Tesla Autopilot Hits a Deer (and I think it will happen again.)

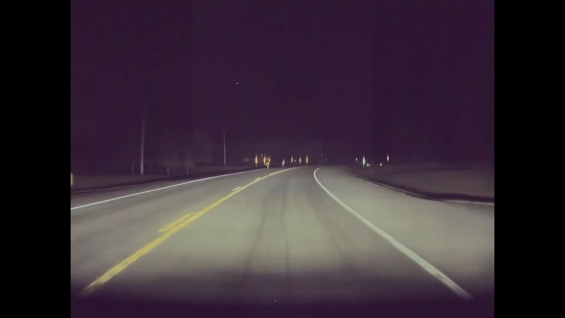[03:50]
But the car did not brake. No one was behind me. It did nothing. The deer was in the lane, and the car did not react.